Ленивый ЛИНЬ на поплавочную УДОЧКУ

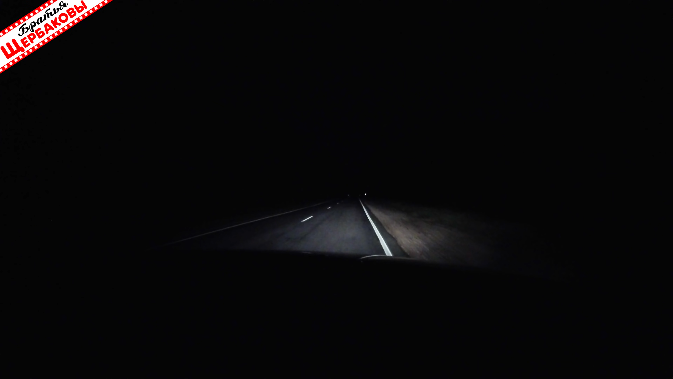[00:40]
Вода за день так прогревается, что наклев рыбы можно рассчитывать только ночью и ранним утром. Начинает светать, а до намеченной точки остается ехать буквально 10 минут. Эх, как же хорошо вырваться из города на небольшое лесное и главное безлюдное озеро.